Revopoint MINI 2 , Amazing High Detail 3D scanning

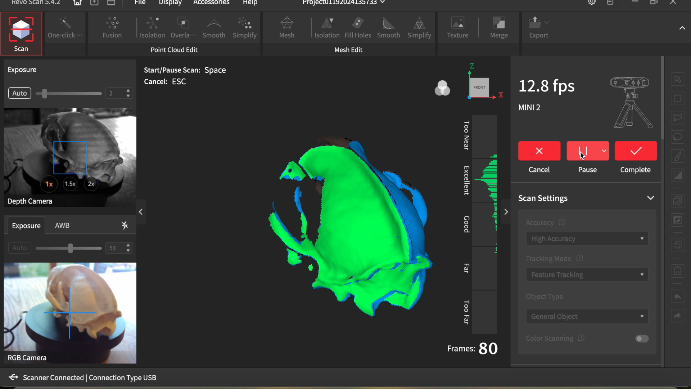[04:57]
I find it absolutely fascinating how this works.
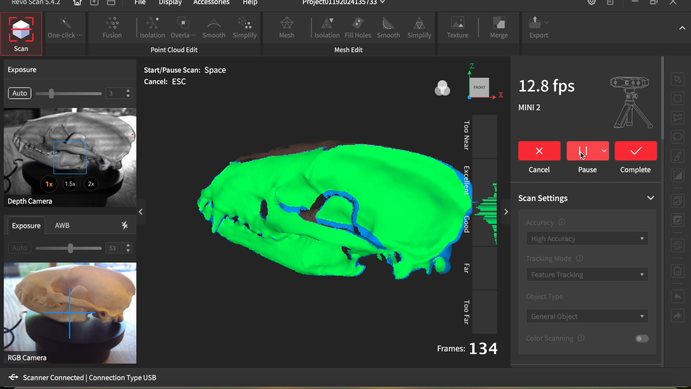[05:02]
As you can see, it keeps track amazingly well.
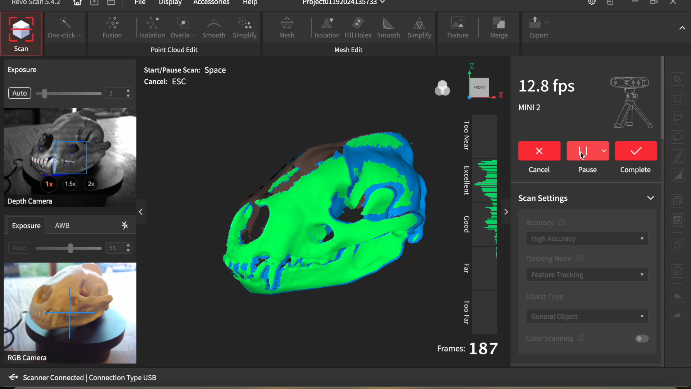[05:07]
And I use auto exposure on the depth camera.
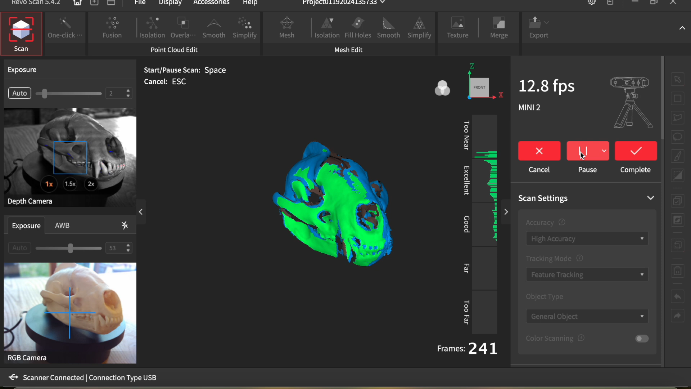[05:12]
I find this works very, very well. You can manually set the exposure, but I find auto works just fine.
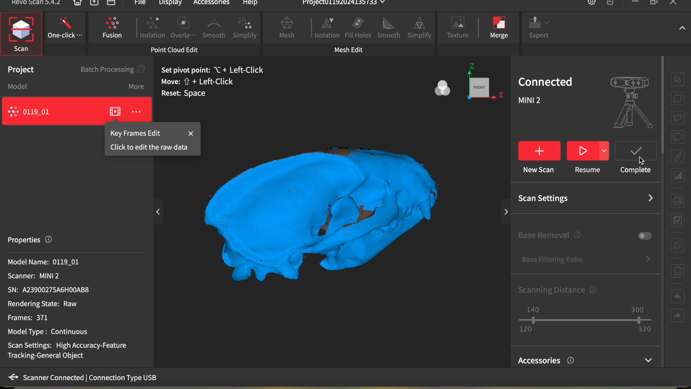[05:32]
And I process it and then do another scan at a different angle. So I'm higher up.
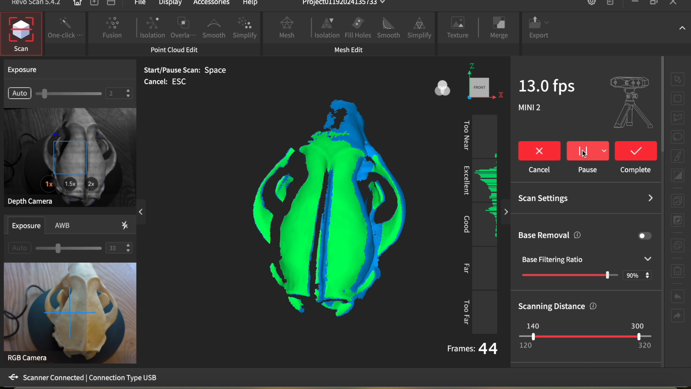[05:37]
So I'm capturing the top of the skull then.
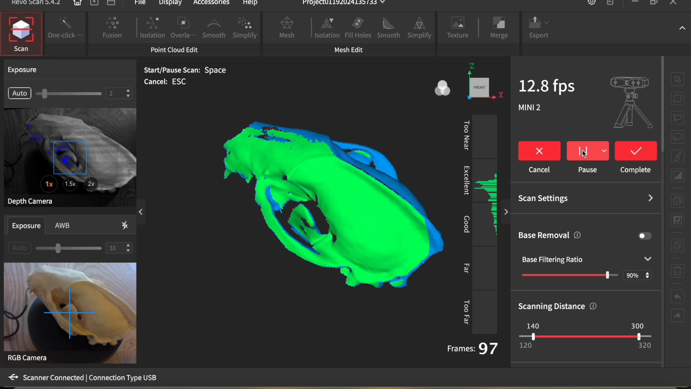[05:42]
You need to try and do it so that you capture as much of the detail and areas
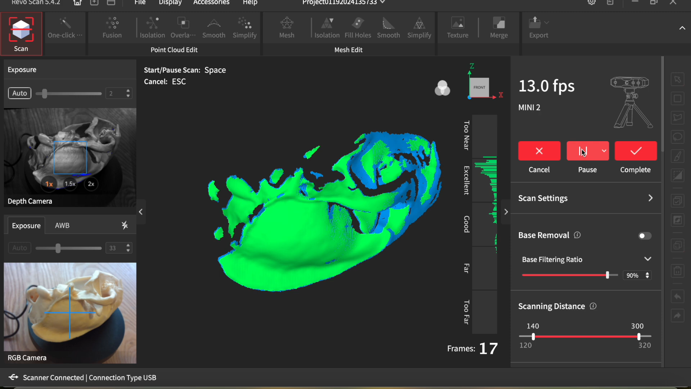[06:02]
Try different things. Prop the object you're scanning up with various things.
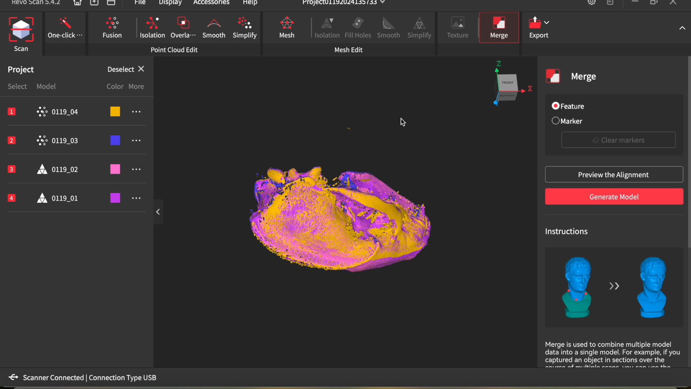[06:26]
It shows you sort of a preview of the merged scans.
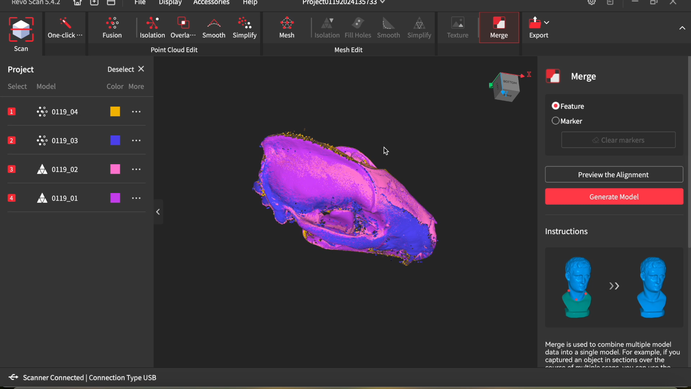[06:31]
I was amazed it managed to merge all these in one go. And then you generate a model from that.
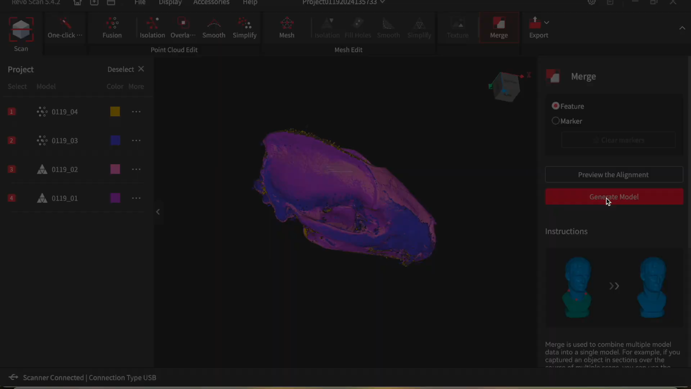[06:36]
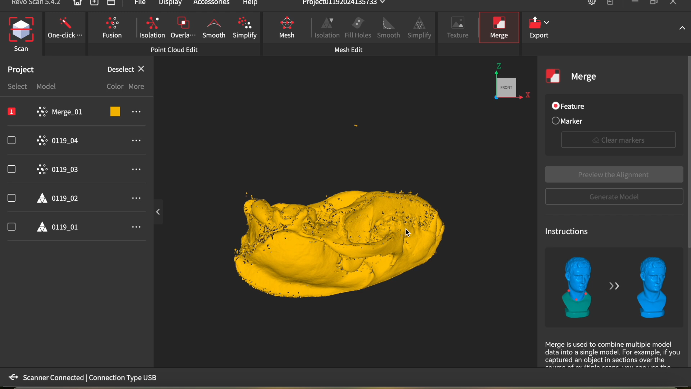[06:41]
And there it is. Came out brilliantly.
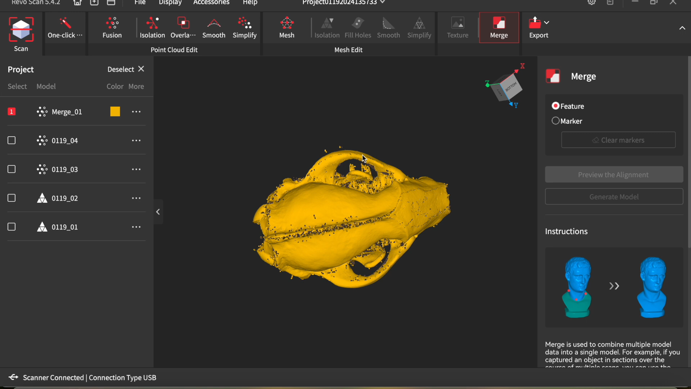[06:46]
You can see there's a few little isolated islands and things.
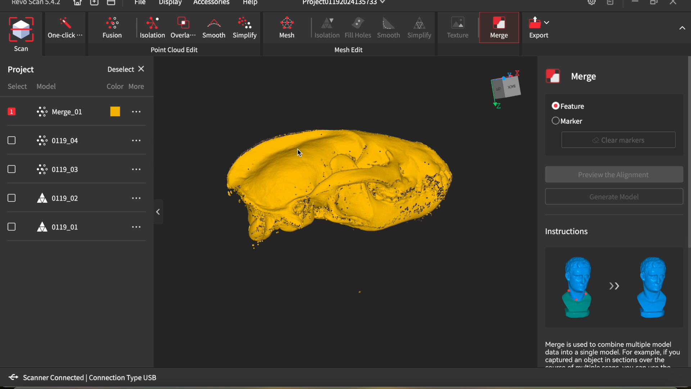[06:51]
Which you always get these little anomalies when you do the scans.
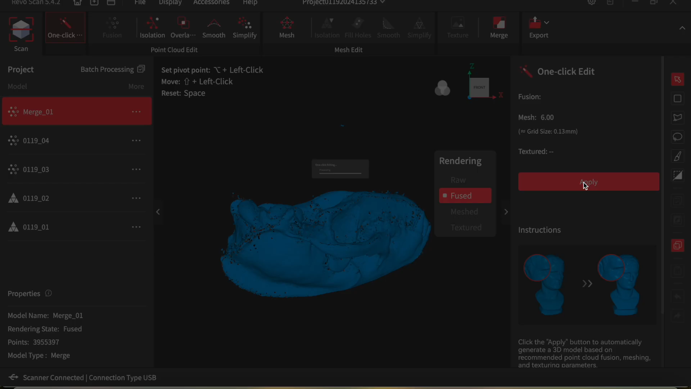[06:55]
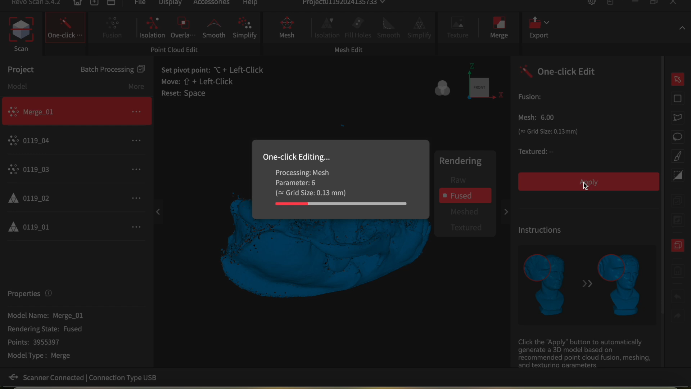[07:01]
But you can then process the point cloud.
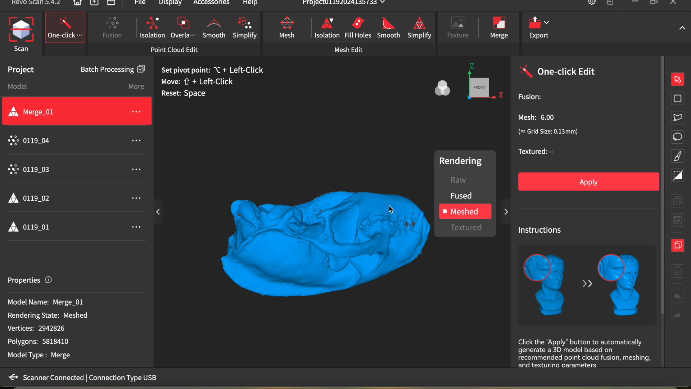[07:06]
And the fused point cloud.
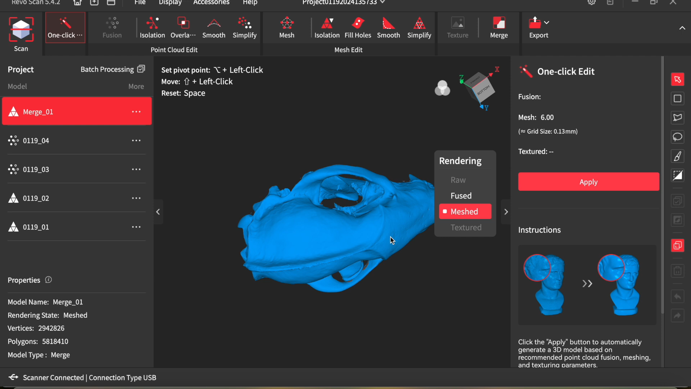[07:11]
You can use the one click processing button on this if you want.
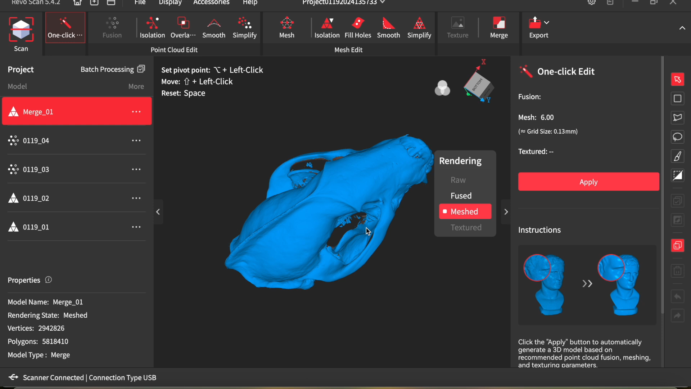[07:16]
I tend to do it manually. So I've got a little bit more control over hole filling and detail.